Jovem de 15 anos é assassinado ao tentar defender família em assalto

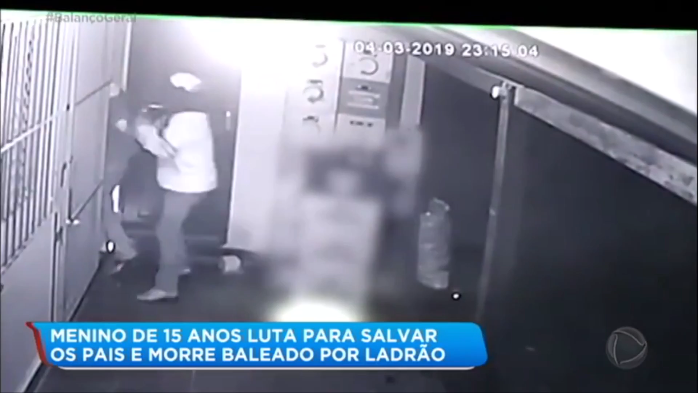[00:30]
Ele empurra uma das vítimas que pede calma. O comparsa já está lá dentro. Guilherme vai pra cima do criminoso e tenta tirar a arma do assaltante.
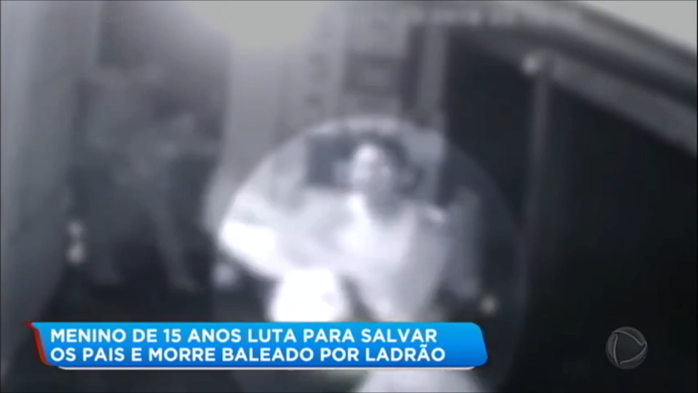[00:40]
Enquanto o pai, com um pedaço de pau, tenta render o outro bandido. Guilherme e um dos criminosos saem do alcance das câmeras. O pai consegue imobilizar o outro bandido. A mãe de Guilherme, que também está no bar, corre em direção ao filho.